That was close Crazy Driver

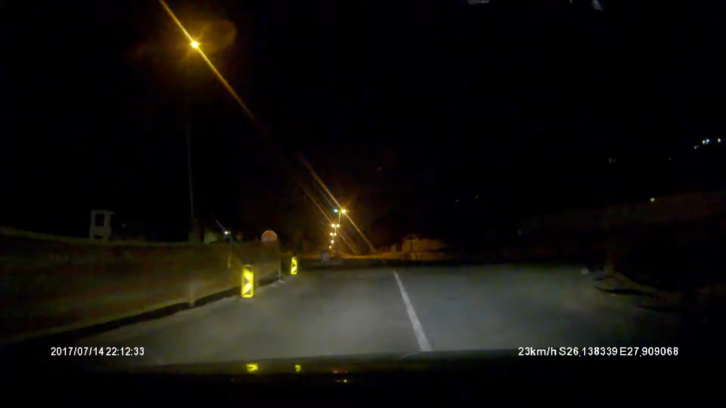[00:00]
for the drunk people. Drunk, drunk, drunk, drunk. And here comes another two. Drunk, drunk. Drunk, drunk. Drunk, drunk. And someone here. Let me check that out. He's got no lights on. Fuck!